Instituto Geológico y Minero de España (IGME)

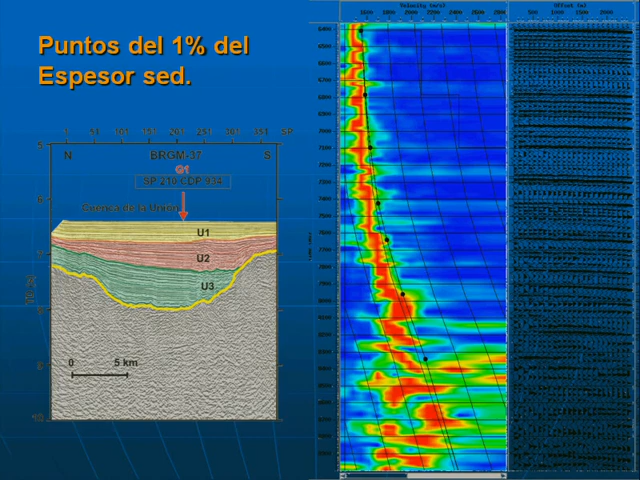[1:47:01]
Y el otro punto es el 1%. Como decía antes, buscamos puntos donde sea espesor, gran espesor sedimentario. Esa es la encargada Teresa, que es nuestra especialista en triángulos.
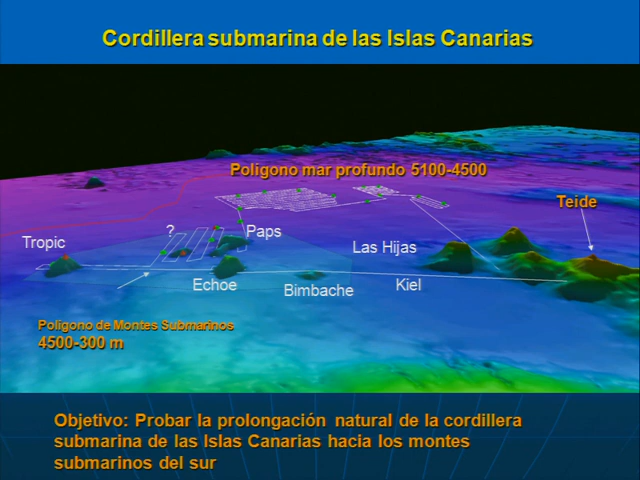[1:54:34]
La Palma, la prolongación a los montes submarinos hasta aquí, hacia el sudeste. Bueno, estos son datos de la última campaña, y fijaros, esto es como Tenerife, digamos, es como una isla. Esto tiene la misma estructura que las islas, en este caso Tenerife,
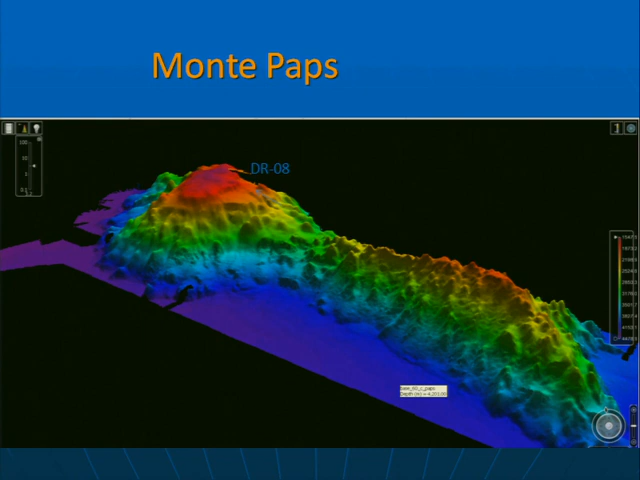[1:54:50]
otras que tenemos como La Gomera o como el Hierro, y que son prácticamente igual. Bueno, de aquí hemos sacado también muestras para comprobar que el origen volcánico es el mismo, ¿de acuerdo?